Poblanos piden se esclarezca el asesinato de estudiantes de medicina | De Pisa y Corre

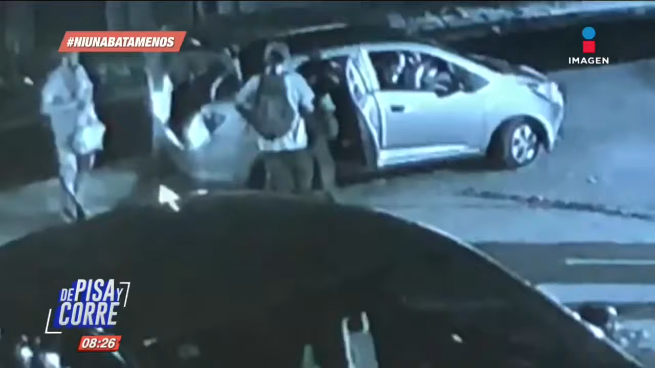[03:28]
que era conducido por José Manuel, de 28 años, de San Lorenzo a Mecatla, Puebla.